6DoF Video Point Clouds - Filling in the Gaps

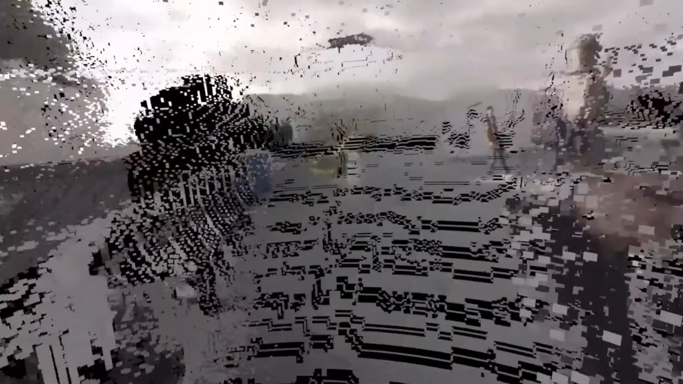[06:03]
So while the texture matches, there's still a lot of missing information.
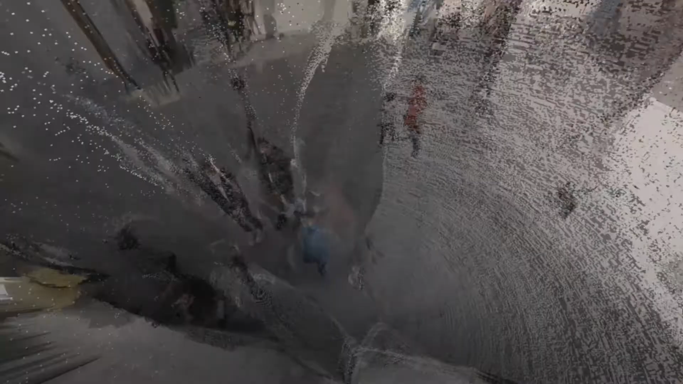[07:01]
I'll move the camera up here a little bit and we can see if there's the point cloud
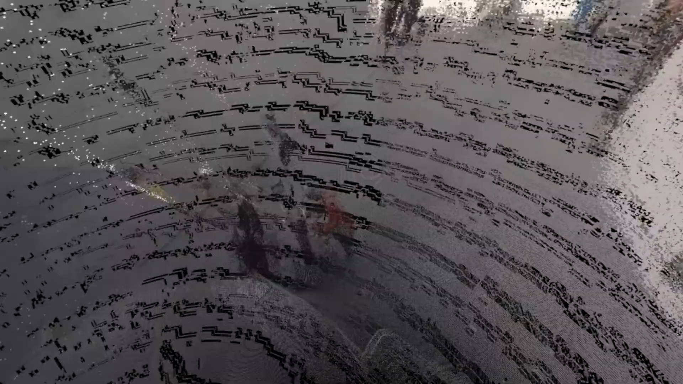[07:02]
clean
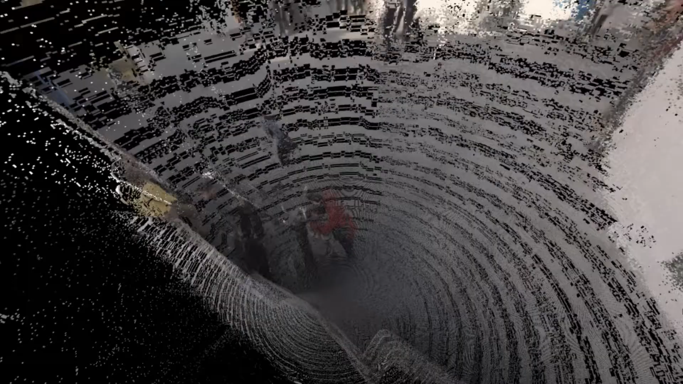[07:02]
plate and the mesh displacement clean plate.
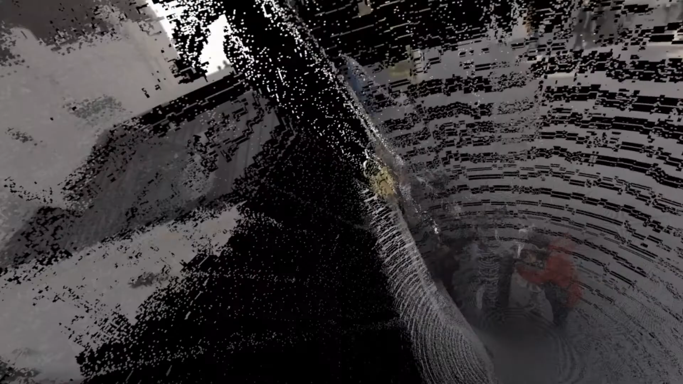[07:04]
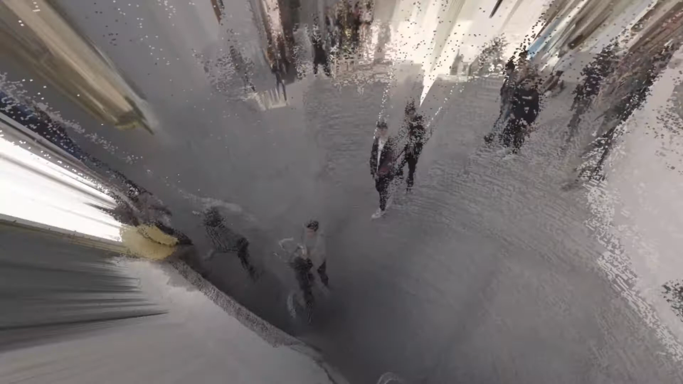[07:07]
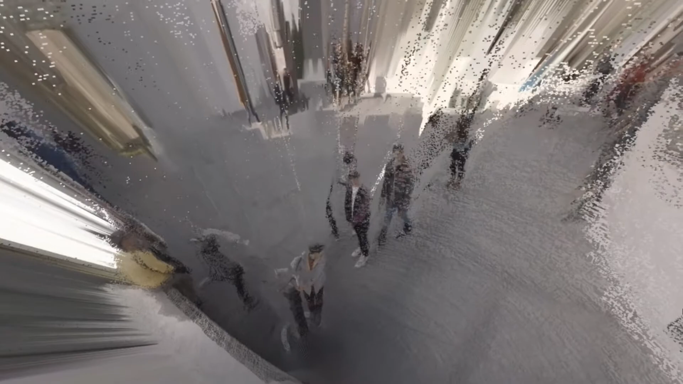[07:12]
Okay, so now we're going to take a look at inpainting. I can just sort of turn the setting up and increase the amount of pixels I'm repeating.
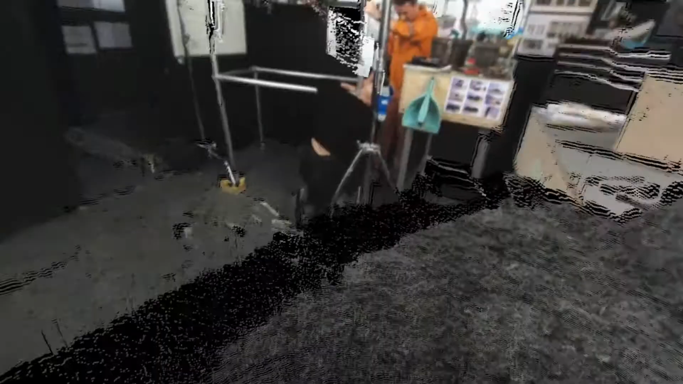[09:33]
This is the first algorithm. There's a frame drop issue here, obviously.